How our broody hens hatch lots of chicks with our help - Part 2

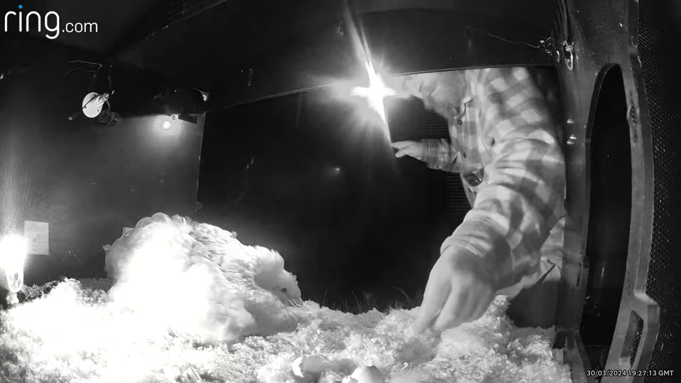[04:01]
Puffin's hatch went very very well and that was until she moved away from the nest once all of her eggs had actually hatched to reveal three problems.
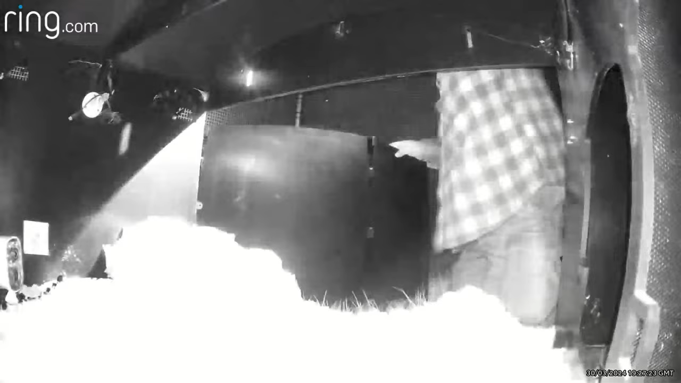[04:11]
Unfortunately one of the chicks had been crushed accidentally between two eggs and another of the two eggs had started to hatch